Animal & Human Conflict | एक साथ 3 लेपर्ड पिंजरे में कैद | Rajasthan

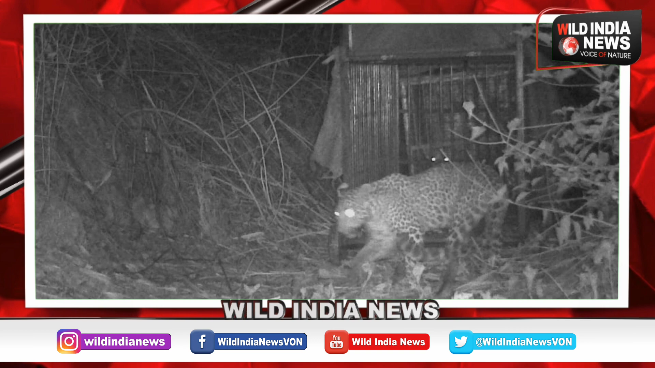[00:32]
आ गया हाला कि मा से बिचलने के बाद उसने पिंजरे में रखा बोजन नहीं खाया इस पर टीम पिंजरे में कैद तेंदूए को पुनहोसी